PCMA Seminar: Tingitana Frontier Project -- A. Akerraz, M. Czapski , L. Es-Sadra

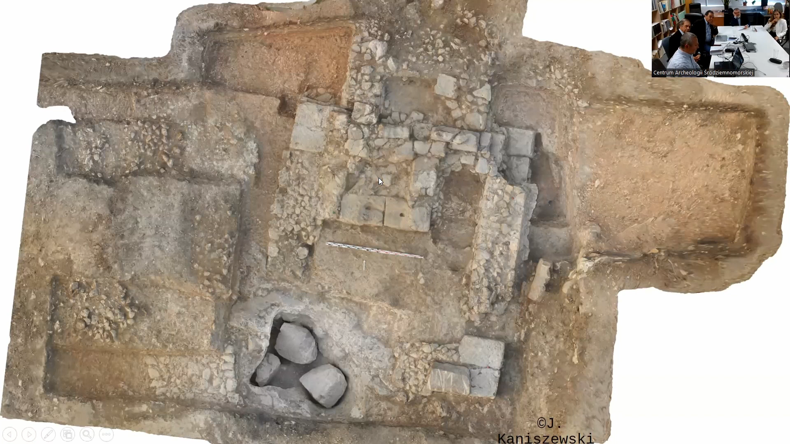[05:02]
of the of the site which is not of course true some remains of the stairs with the place when where we have found uh the remains of the amphoras nice fragments of uh as well and the profile is showing